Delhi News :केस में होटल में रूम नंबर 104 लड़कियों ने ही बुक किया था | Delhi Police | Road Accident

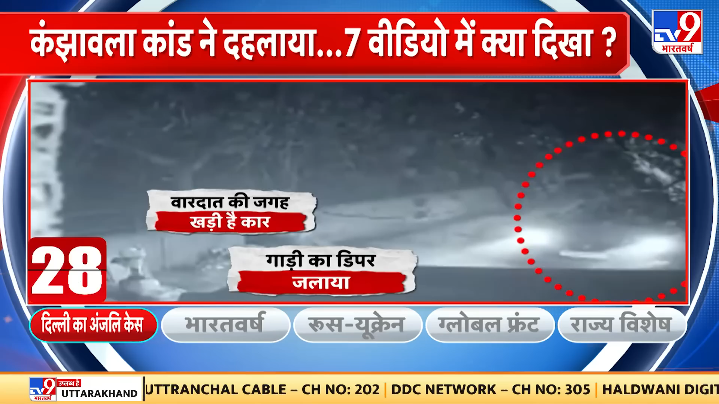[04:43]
चौथे CCTV फुटेज में रात दो बज़ कर दस मिनट का है जिसमें लड़की ड्राइविंग सीट पर बैठी दिख रही है